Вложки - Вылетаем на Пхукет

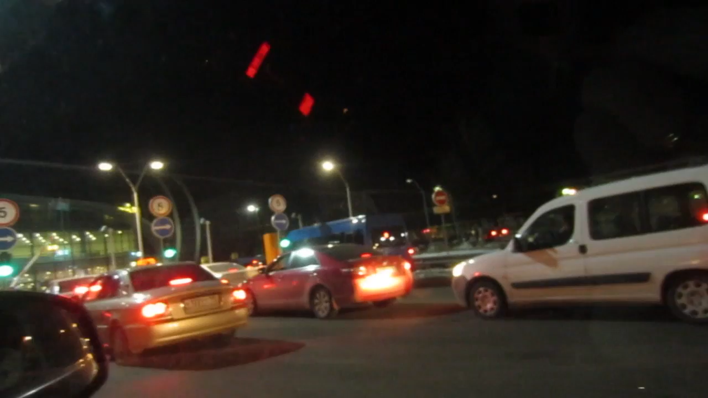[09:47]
Вечер, воскресенье, а народ весь тусуется в аэропорту Домодедово. Стоим на въезде. Вот именно в Домодедово. Ну да, вон народ сколько. И все, короче, сюда просто едут. Что он... Автобус. Он вообще из автобуса должен выйти, чтобы взять талончик.